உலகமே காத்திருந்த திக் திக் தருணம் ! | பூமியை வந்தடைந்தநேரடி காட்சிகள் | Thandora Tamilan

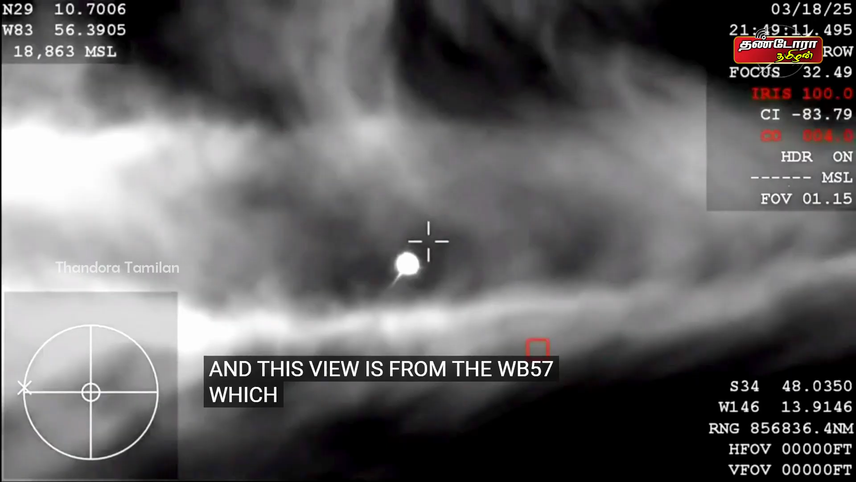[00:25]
This tracking. Now, because of the way that this awaiting the drogue deploys, this view coming from the WB-57 High.